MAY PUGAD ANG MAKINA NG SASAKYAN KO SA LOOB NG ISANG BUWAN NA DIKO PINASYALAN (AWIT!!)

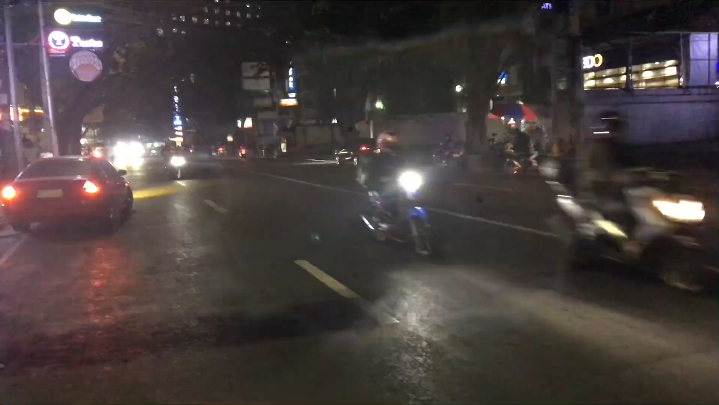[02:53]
Yun, inabot na rin kami ng ulan, guys, sa kalsada.